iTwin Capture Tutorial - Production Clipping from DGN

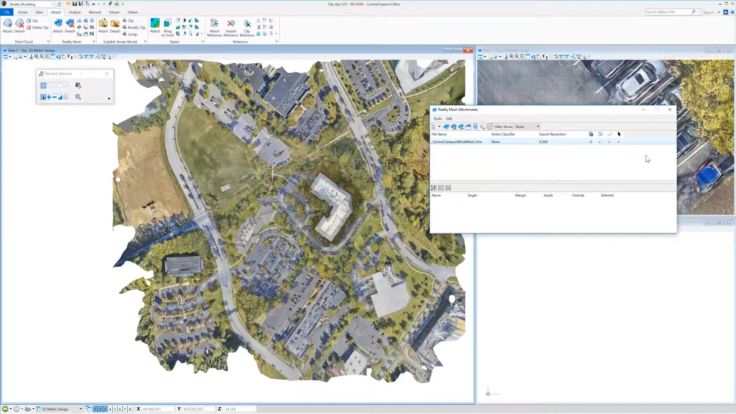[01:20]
I'm going to make the mesh not snappable to make drawing the polygon a little bit easier. We'll then go to step three which is to draw the polygon around our desired area of interest. I'm going to clip out this building.
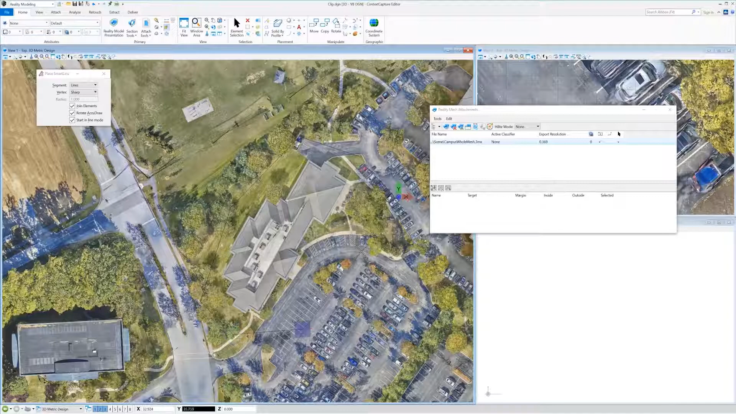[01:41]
Polygon shapes can be irregular like this or you could also just draw squares or what have you. We'll then save this.